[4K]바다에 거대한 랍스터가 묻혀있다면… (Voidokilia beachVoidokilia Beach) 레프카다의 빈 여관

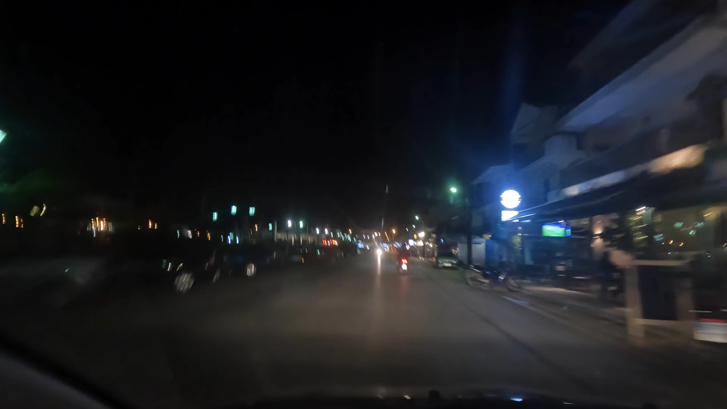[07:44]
제가 지금 눈이 삐꾸하다서 지금 그렇게 느낀 건지 모르겠는데. 뒤에 차도 없고. 눈을 깜질 말아야 되나? 아우, 왜 이렇게 힘들지? 빛은 있는데 다 불이 꺼져 있죠. 너무 늦게 와서. 와, 이거 뭐야? 이거 순간 코리안 레스토랑을 본 것 같은. 아, 이거 구글맵에서 봤던 그림이네요, 진짜.
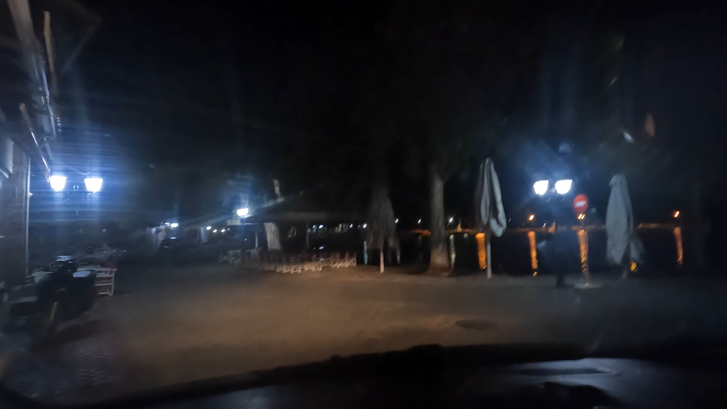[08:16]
주차를.
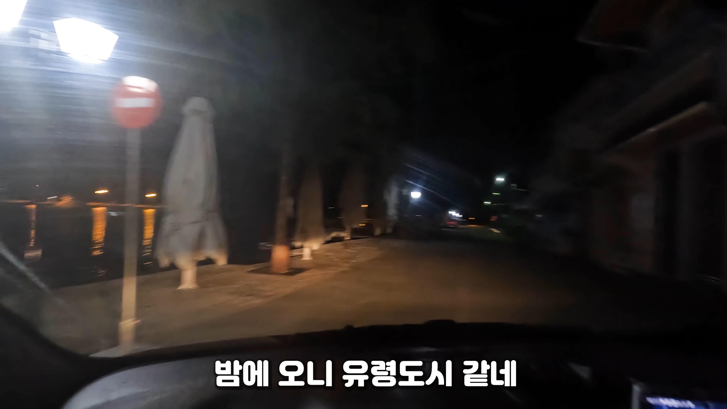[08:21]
저기다. 이 집 밑에 불 꺼졌는데? 아이씨, 잠깐만, 또 차 세워놓고.